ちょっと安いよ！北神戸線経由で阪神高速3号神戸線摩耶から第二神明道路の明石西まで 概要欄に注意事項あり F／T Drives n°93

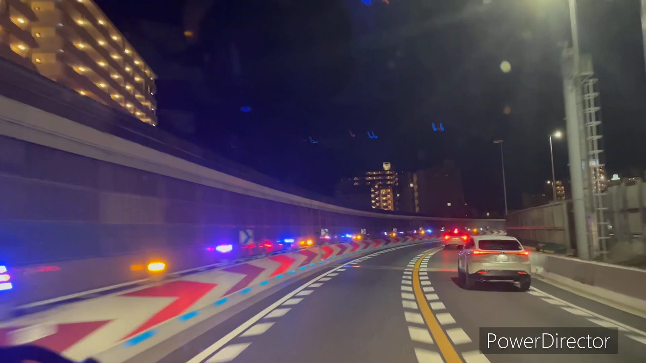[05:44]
そっち行っちゃうとまたね、また全然ちゃう感じになる。戻っちゃうね。
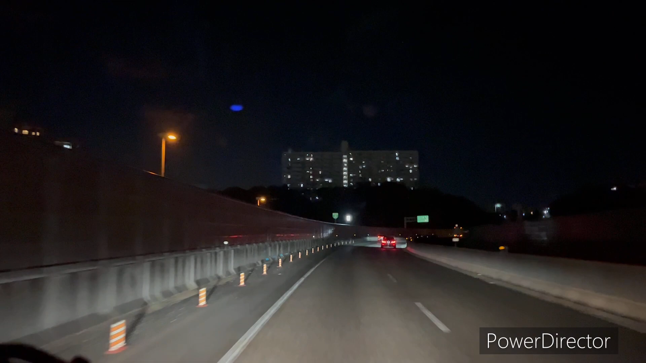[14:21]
およそ 3km 先、白川ジャンクション、阪神高速7号北神戸線を姫路方面です。
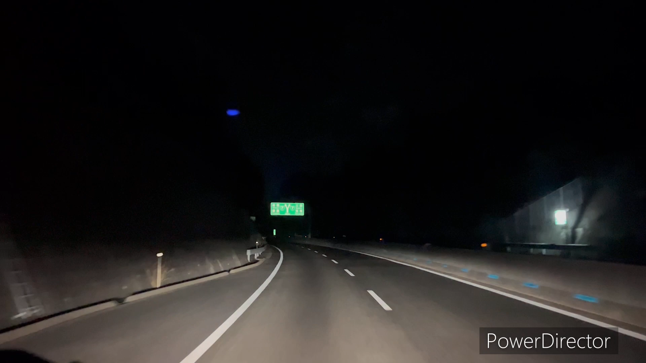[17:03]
左車線を使用します。
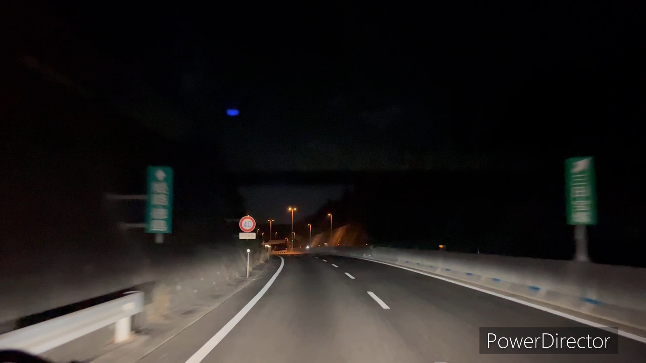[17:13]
白川ジャンクション、阪神高速7号北神戸線を姫路方面です。 車線行ってたら道なりやね。左車線行ってたら道なりっすね。 およそ600メートル先、合流します。 で、合流が、だからこの区間があれなんかな。ちゃうな。
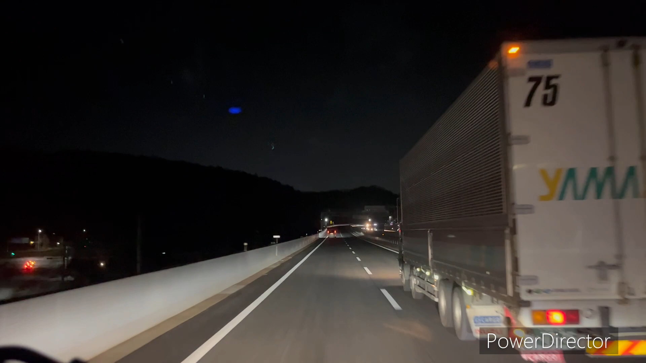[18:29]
まだ分岐もあるからその辺をちょっと気をつけなあかんねんけど、結構距離あるな。前からやったら距離と時間があるな。もう20分ぐらい経っても
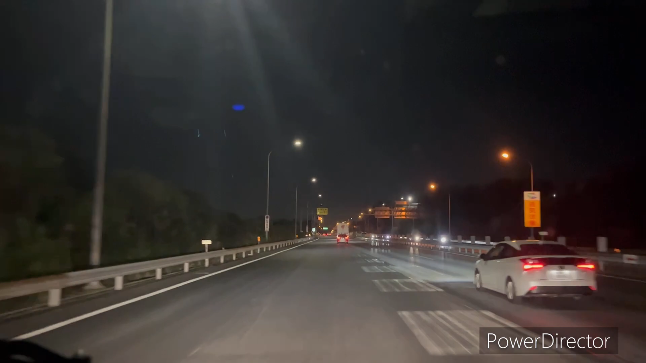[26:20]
600m 先合流します。 いやもう合流してんねんけど、 600m 先じゃなくて合流してもうてんねんけど、多分今のさっきの合流のところで第2神明だね、これ